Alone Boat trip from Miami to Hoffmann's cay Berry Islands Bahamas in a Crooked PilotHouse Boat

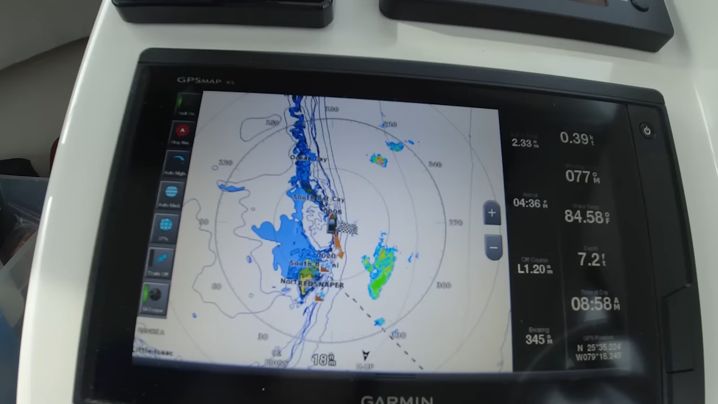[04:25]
there's a storm there, right here.
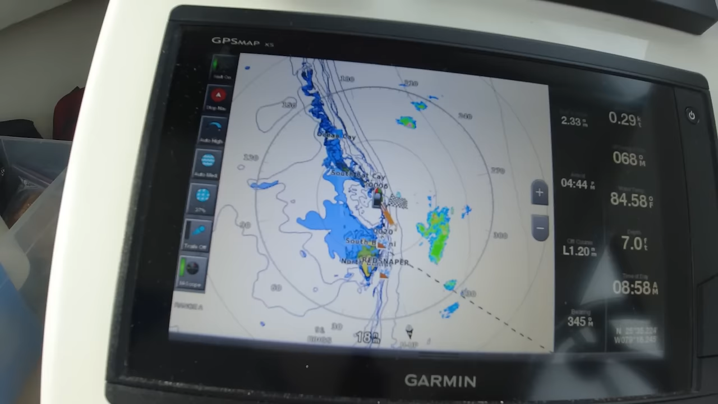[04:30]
And there's another one right over there. And you can see it's right here.
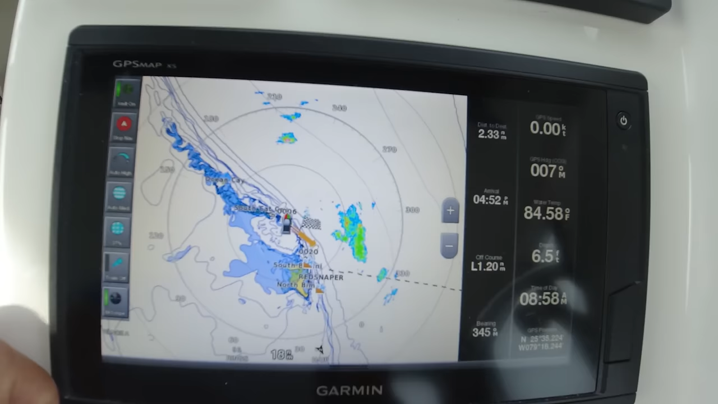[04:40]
This color means that it's coming this way.
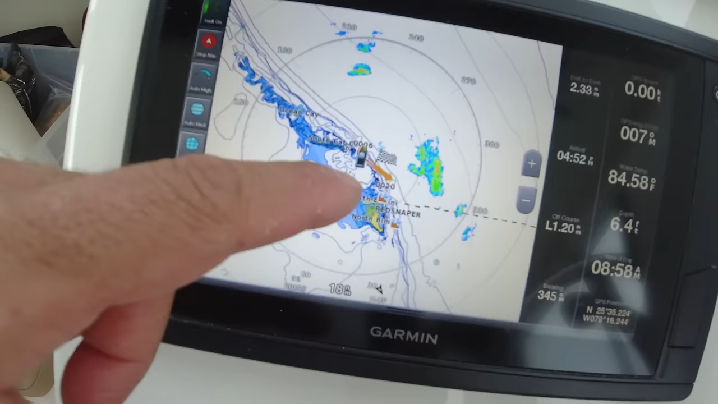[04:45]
So it's very accurate. Even though I'm anchored here and the boat is not elevated from the water while I'm moving, I'm able to pick up the storms.